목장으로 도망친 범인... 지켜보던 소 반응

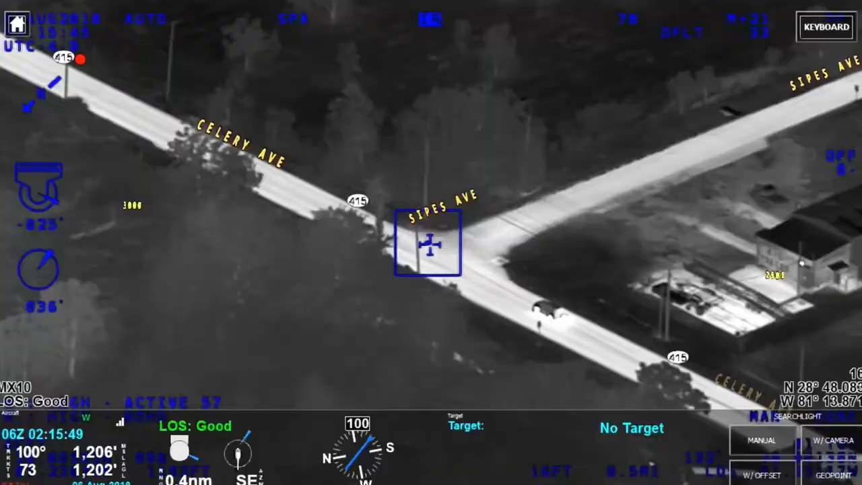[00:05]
Turning right on to Sipes, South Mountain, Sipes Avenue, oh, Signal 4, Signal 4, Sipes and Celery, bailout.
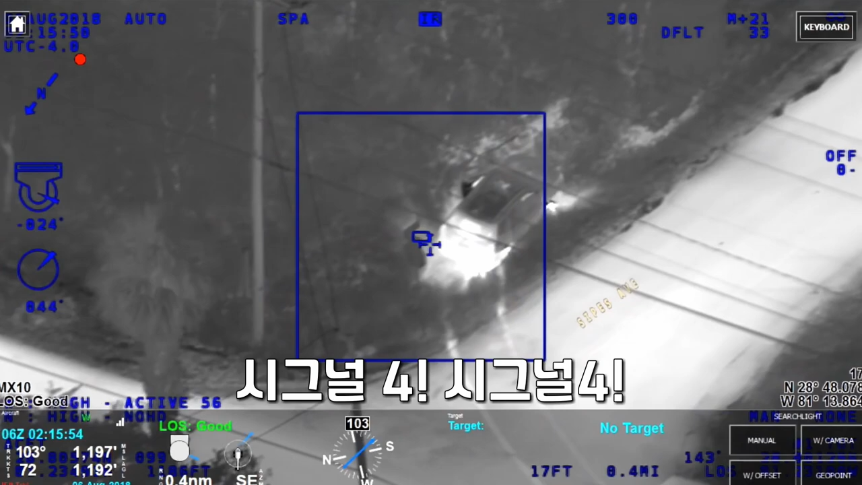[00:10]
Okay, driver's bailing, still got a passenger in the vehicle.
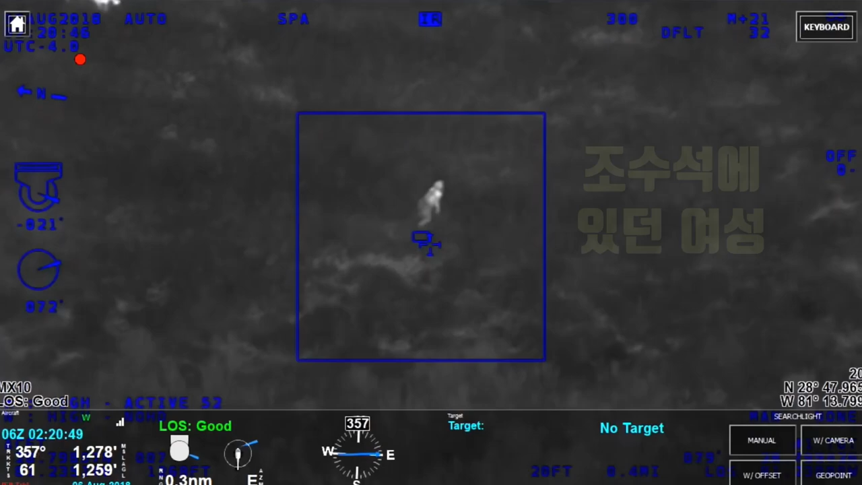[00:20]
South and east of you, actually the large group of cows is following her for a good visual. Looks like they may attack her.
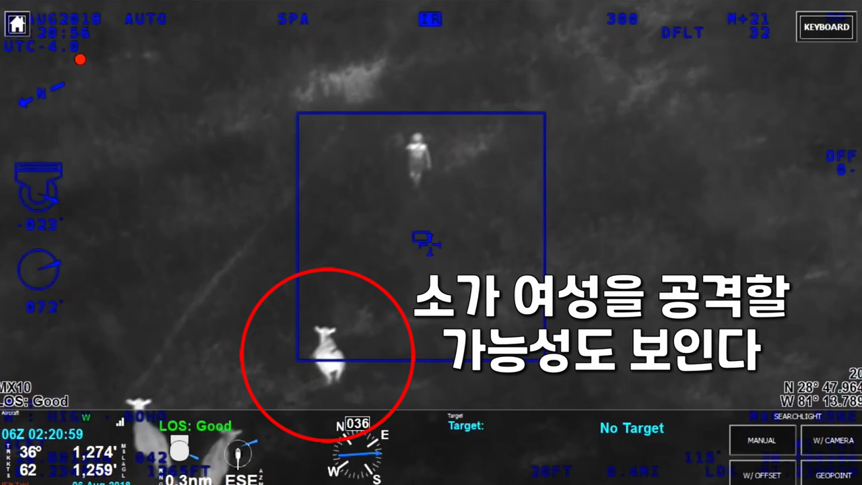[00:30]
Keep going southeast, she's pretty far into the field now.